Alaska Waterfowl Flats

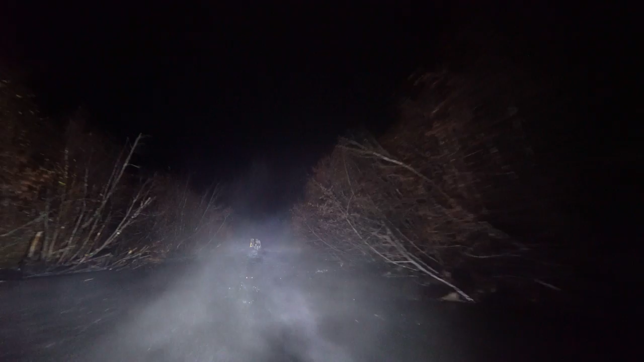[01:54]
Fog was pretty bad this morning. Yeah, driving in through the lake, you got your iPhone, you're looking at the little blue dot, and, you know, trying to keep up with that.